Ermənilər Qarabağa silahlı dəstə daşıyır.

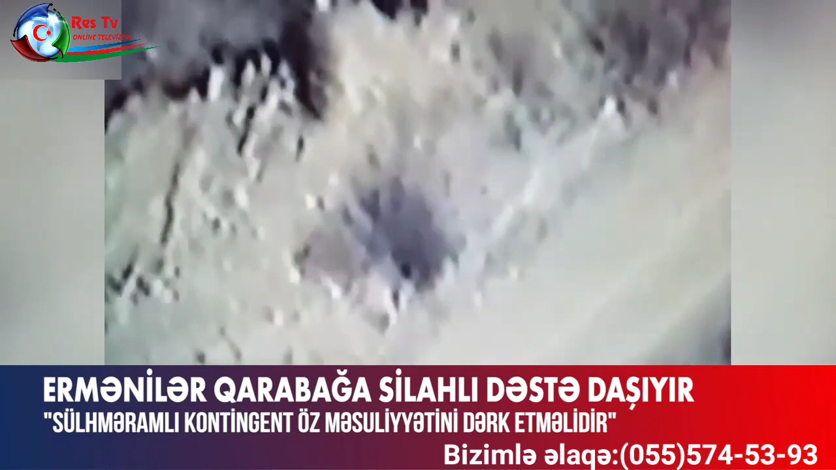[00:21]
Rusiya Sülməramlı Kontingentinin müşahiyyəti altında növbəti dəfə xankəndi xəlfəli turşusu
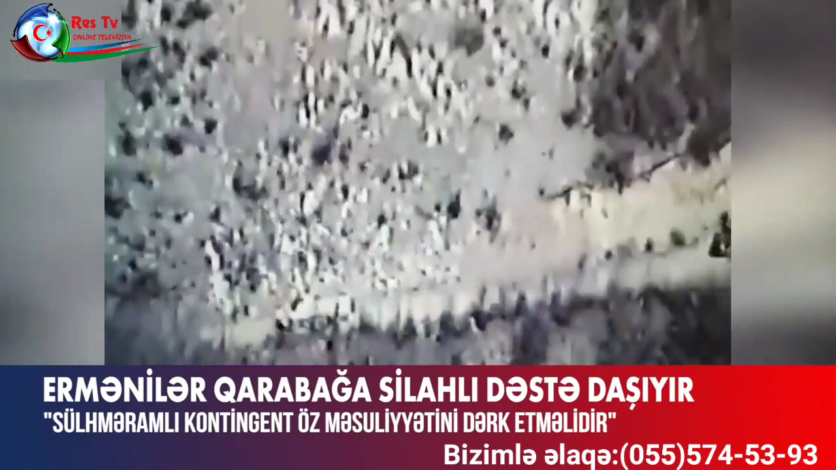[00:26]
Torpaq Yolu ilə hərəkəti Azərbaycan ordusunun bölmələrinin texniki müşahidə vasitələri ilə qeydə alınıb.